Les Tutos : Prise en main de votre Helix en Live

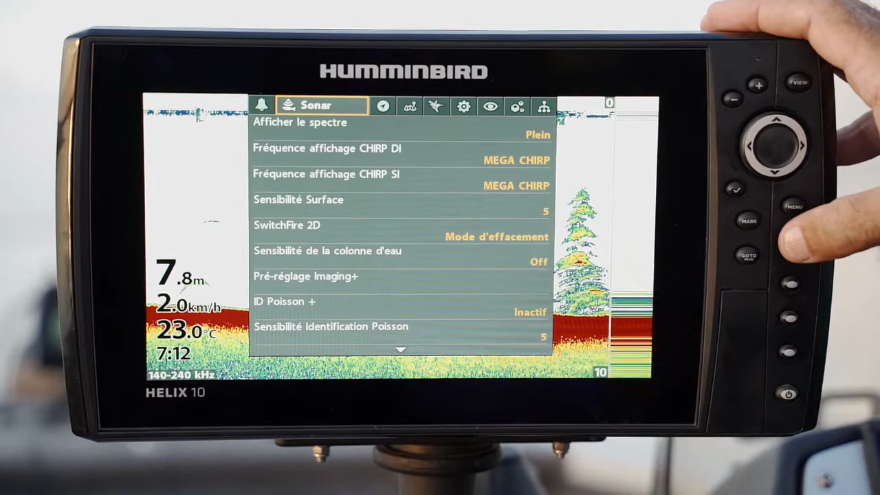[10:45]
On screen: depth 7.8 m, water 23.0°C
Donc, voilà quelques infos sur les premiers réglages que vous pouvez faire rapidement. Ça, qu'est-ce que c'est ? Ça, c'est un arbre et je pense que si on va en 2D, voilà, on voit ici, on avait des poissons. On les voit ici, c'est les petits points. Donc là, j'ai une vision DI. Je vois mes arbres, ici, tac, tac, posés. Et là, je les ai vus ici passer.
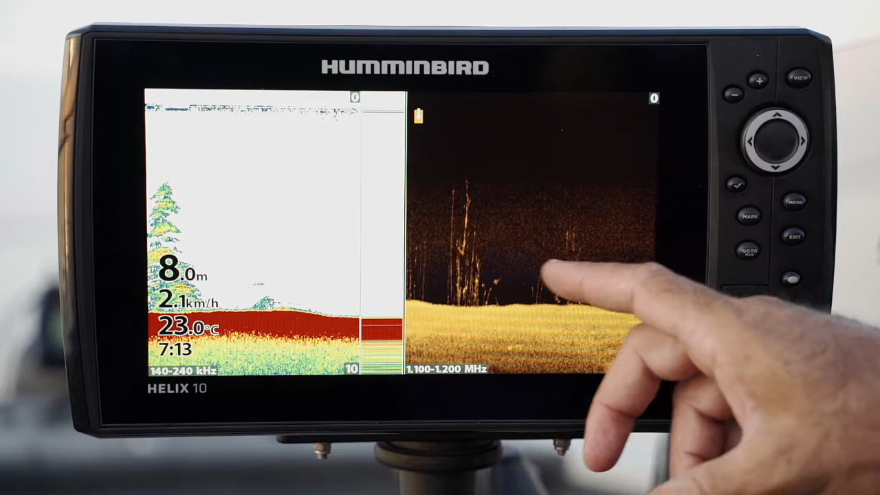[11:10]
On screen: depth 8.0 m, water 23.0°C, speed 2.1 km/h
J'en vois ici que je vois mal, ici. C'est parce qu'en fait, on n'a pas les mêmes spectres. On n'a pas la même fréquence. Ici, on est à méga. Et donc, ce n'est pas la même technologie. Donc, en fait, on ne voit pas la même chose. On passe dessous. Mais certaines infos apparaîtront ici et pas ici. Là, typiquement, on a des poissons. Et là, on les voit. Voilà, donc là, on a des arches qui s'entremêlent. Et ici, on n'a plus des arches. On a une espèce de qualité photo de notre détection.
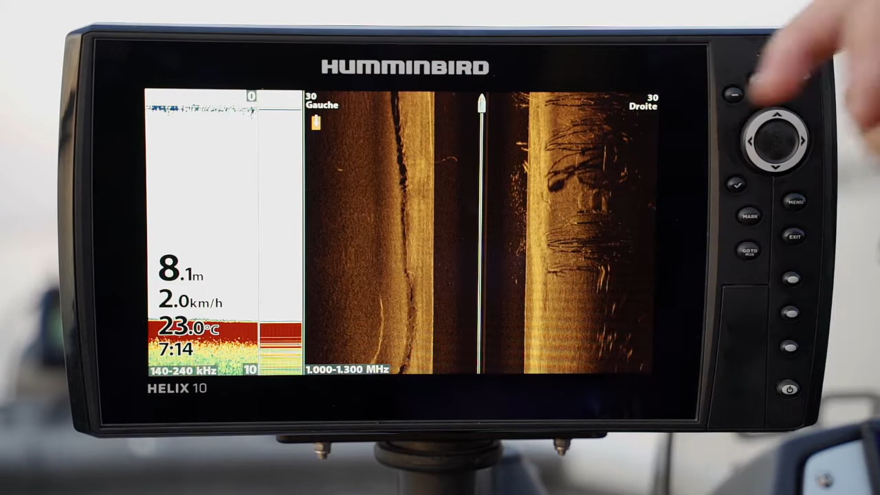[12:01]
On screen: depth 8.1 m, water 23.0°C, speed 2.0 km/h
Si je passe en side, voilà. Donc, en side, on voit très bien que là, sur le bord, j'avais à droite, j'avais un banc de perche. J'en ai un autre ici qui arrive. On le voit ici. Et si je passe, voilà, on le voit sous le bateau. Donc, on a quelques arbres dessous. Et on a des bandes de perche qui se sont mis à suspending. Dessous, dans les arbres, on voit aussi qu'on a des perches qui sont planquées à la racine des arbres. Donc, voilà ce qu'on peut voir. Là, on a des bancs de perche, typiquement, qui étaient inactifs.
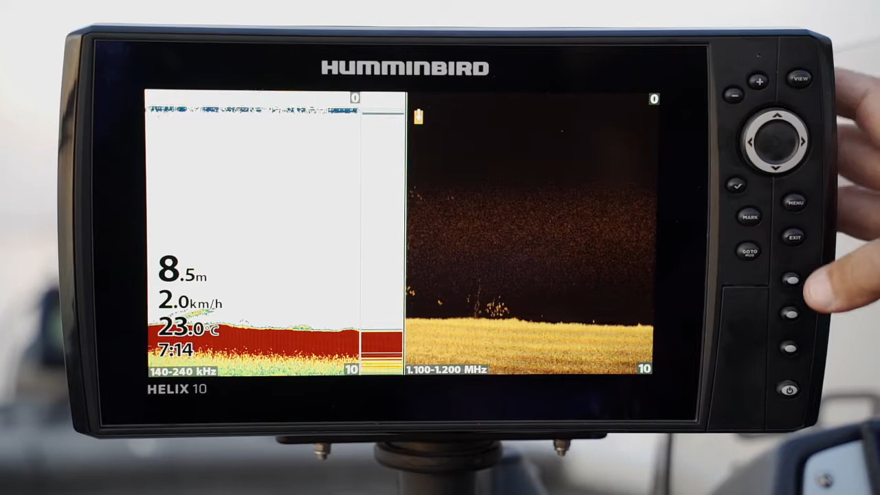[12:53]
On screen: depth 8.5 m, water 23.0°C, speed 2.0 km/h
Donc, voilà, j'aurais aimé vous montrer une zone d'ombre dans le fond. On va accélérer un peu. On va voir si je peux en trouver. Alors, on va se mettre en side. Voilà. Donc là, on voit la cassure sur le bord. Donc, je vais tourner le bateau. On va essayer de s'y diriger et de trouver une cassure où on pourrait voir un peu de zone d'ombre, ici, sur le 2D. Donc là, j'ai fait un virage. On va reprendre.
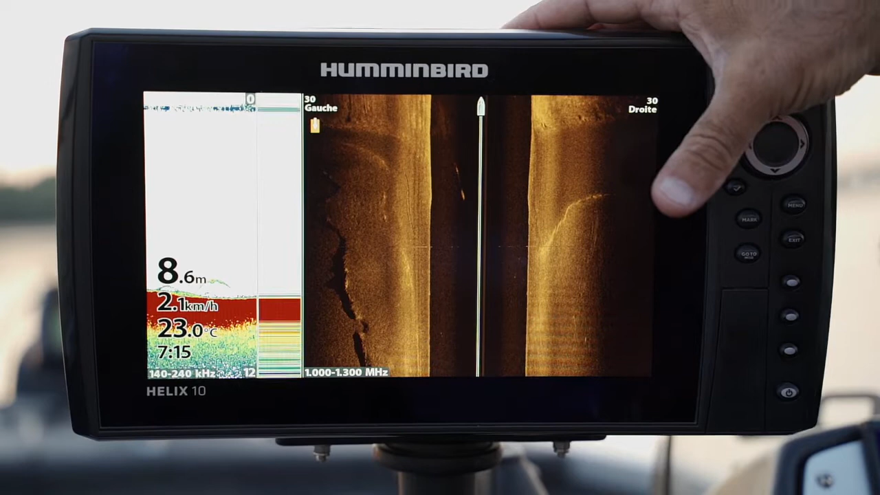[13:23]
On screen: depth 8.6 m, water 23.0°C
Donc là, de nouveau, on avait un poisson. Alors, la zone d'ombre, en fait, on va y arriver dessus, mais je vous l'expliquais.
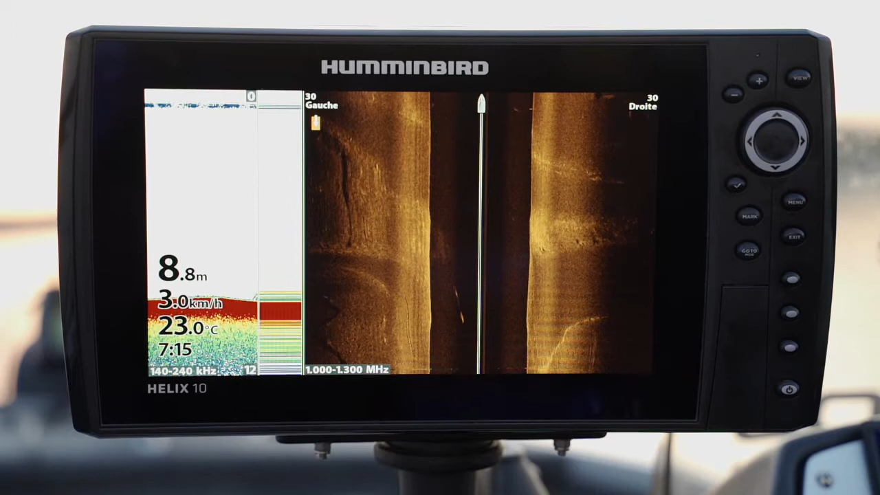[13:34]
On screen: depth 8.8 m, water 23.0°C, speed 3.0 km/h
J'espère qu'on va en voir une, mais en fait, ce qui se passe dans la zone d'ombre, c'est que tout d'un coup,
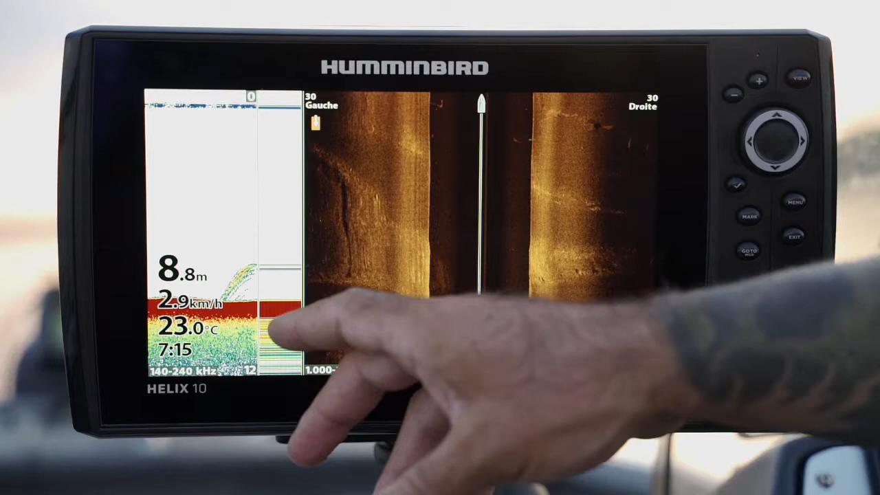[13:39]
On screen: depth 8.8 m, water 23.0°C, speed 2.9 km/h
votre cône vers le fond va arriver sur une...
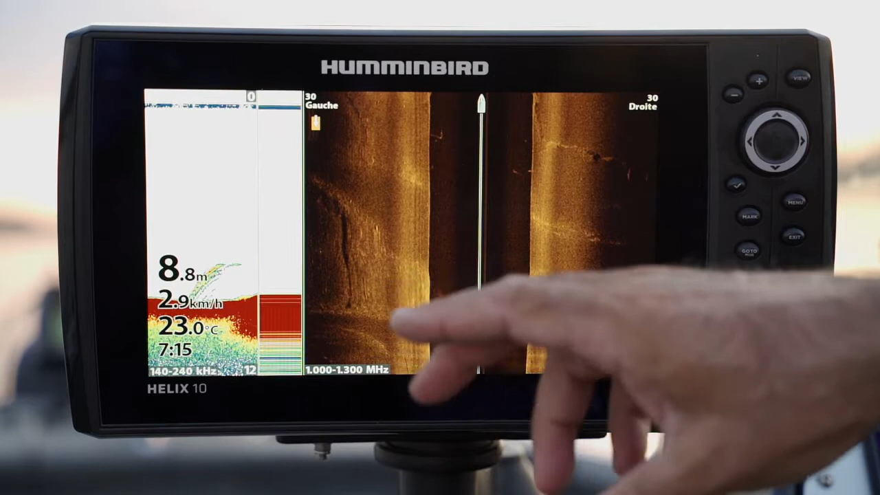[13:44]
On screen: depth 8.8 m, water 23.0°C, speed 2.9 km/h
Là, vous voyez, c'est perturbé. Tac, tac, on arrive sur une cassure. Je vais arrêter le moteur. On va figer l'écran.
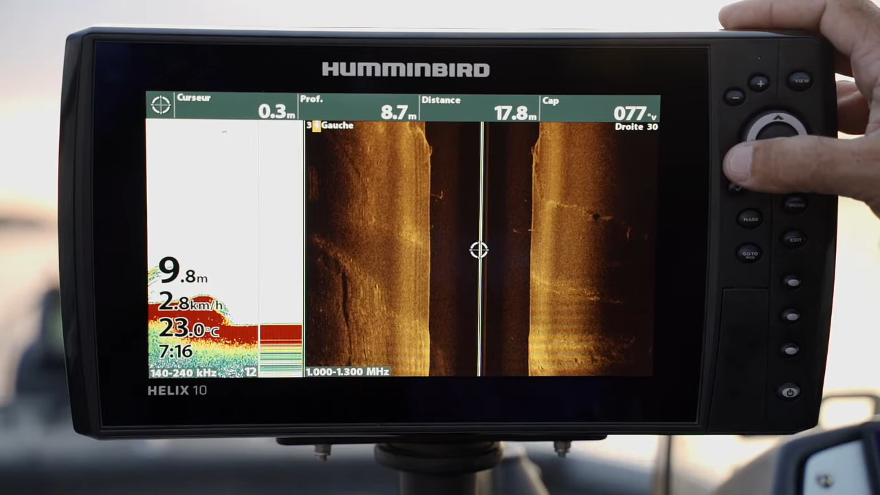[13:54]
On screen: water 23.0°C, speed 2.8 km/h
Voilà, donc là, on est arrivé sur une cassure.
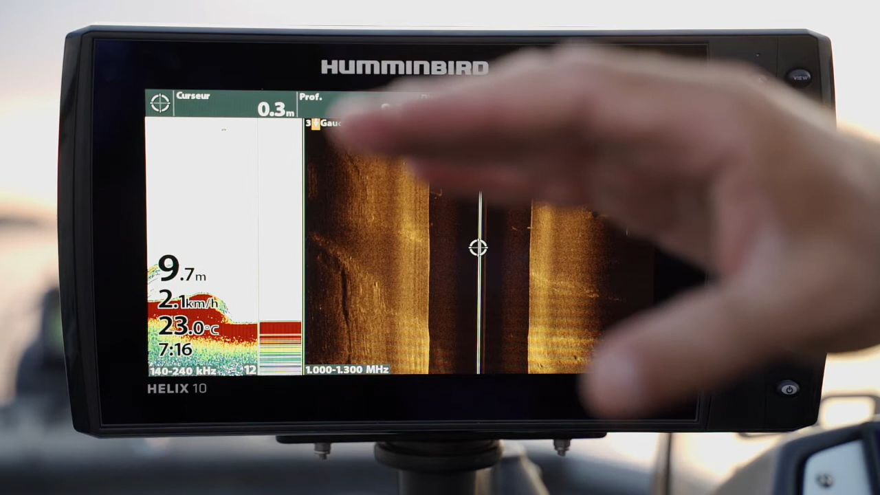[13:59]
On screen: depth 9.7 m, water 23.0°C, speed 2.1 km/h
Et en fait, à un moment donné, le cône est en haut de la cassure et en bas en même temps. Et donc, il y a une zone un peu brouillon où il interprète une espèce de moyenne et où, en fait, il détecte du fond, mais pas la vraie courbe du fond. Donc, là-dedans, notre leurre, à chaque fois, va disparaître. Et s'il y a du poisson planqué dessous, il ne sera pas visible non plus. La zone d'ombre, par contre, sur le DI et sur le side, vous ne l'avez pas, voire très peu.
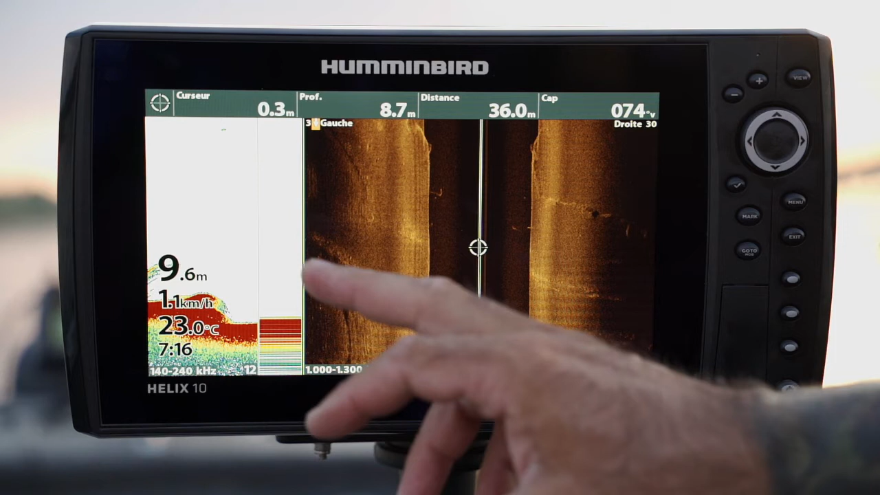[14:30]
On screen: water 23.0°C, speed 1.1 km/h
Parce que ce n'est pas la même technologie. Donc, voilà, ça, c'est un épaulement. Ce n'est pas du poisson, c'est une zone d'ombre sur une cassure. Voilà, voilà, on a fait un petit tour.